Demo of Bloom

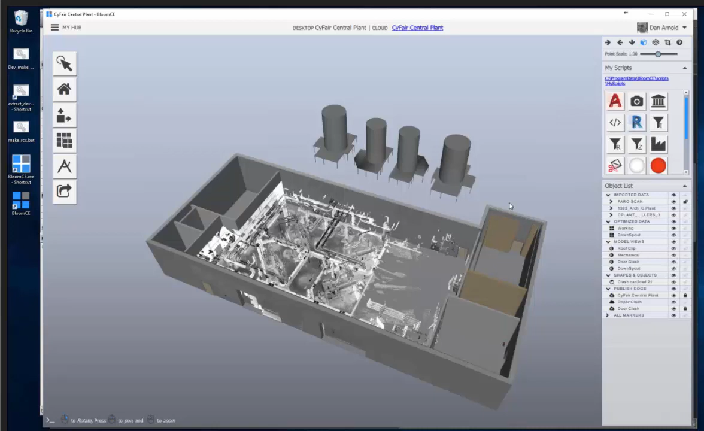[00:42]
Data is, look, it's a lot flat. So, here we have point cloud.
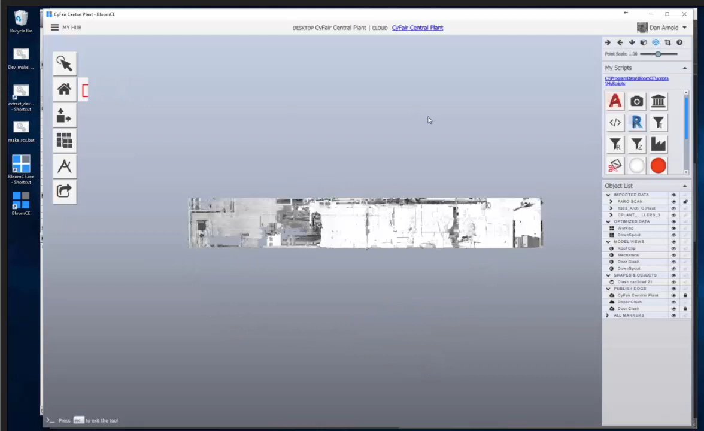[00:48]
And we'll go and we'll pick some of the points here on the plane, on the floor.
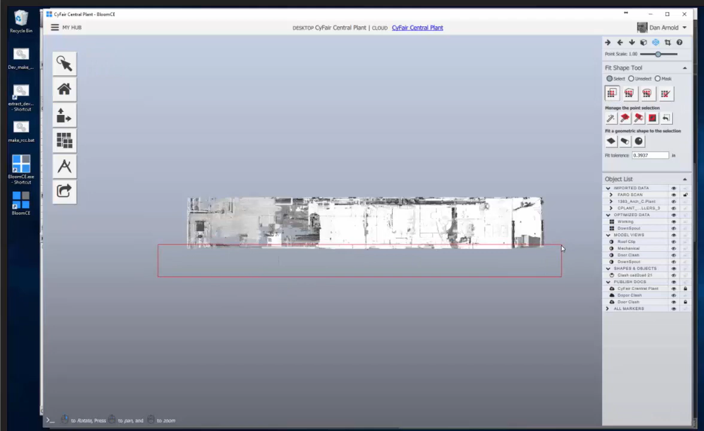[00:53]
Alright. And we'll go ahead and fit a plane to that. Okay. Thank you. Okay. Okay. Okay. Okay.
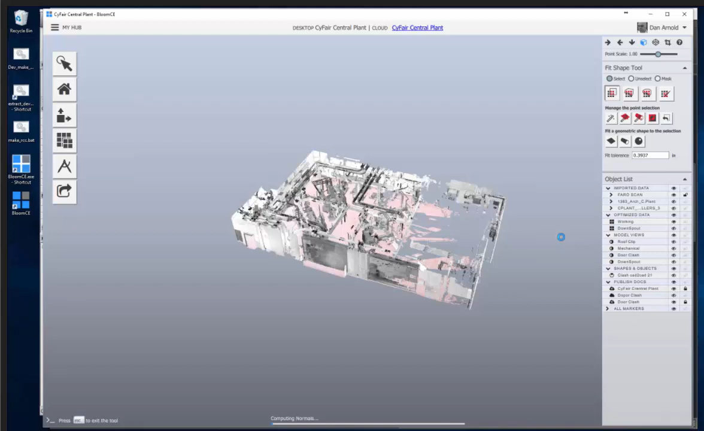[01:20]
Okay. Okay. So, here's our plane. So, here's our plane. Just so we can visualize better, I'm going to change the color of my plane, make it transparent. And then point-wise, we'll focus on the points.
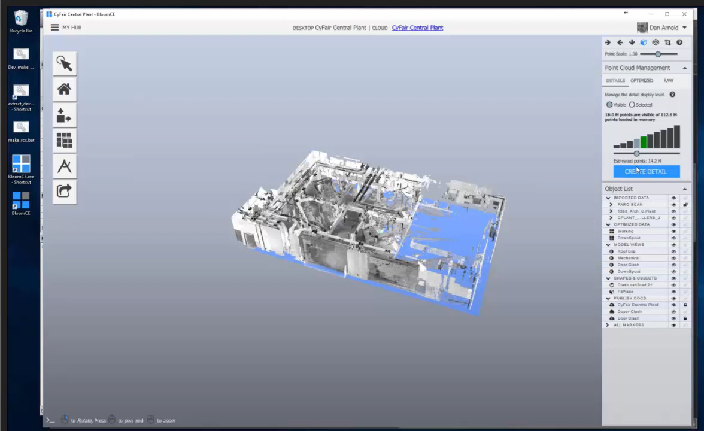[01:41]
Okay, so to do deviation, maybe what we'll do is we'll take the top off so we can see down to the floor.
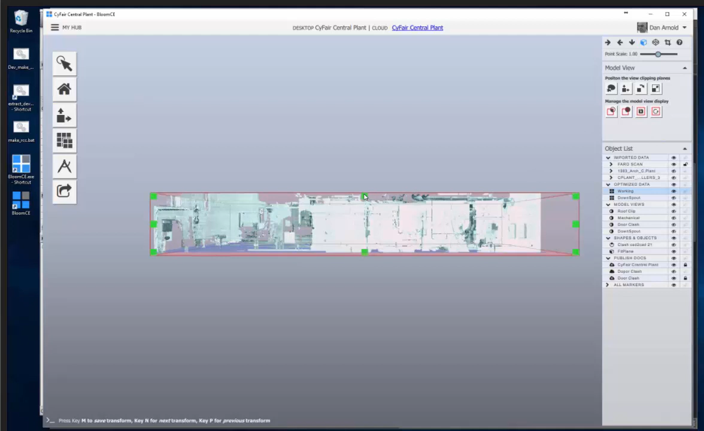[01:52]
Just down to my footings here. So with our point cloud pip, we'll go to the deviation tool.
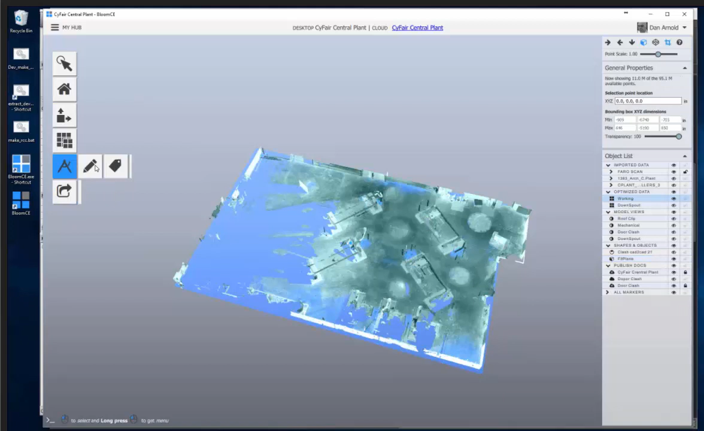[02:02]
We'll set up some values in here. Let's go up to an inch and see what we've got. One inch, compute the deviation.
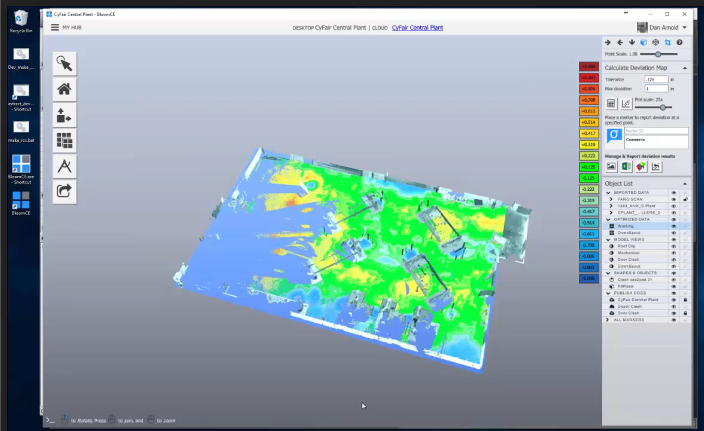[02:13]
So you can see all the values above and below the plane. It's the color scale. And it can bring us down a bit, so if we come down to say half an inch and compute. We'll start to see some points here that are above a half an inch. So we'll take this up to three quarters of an inch. Now we've got a good range of points across the flatness.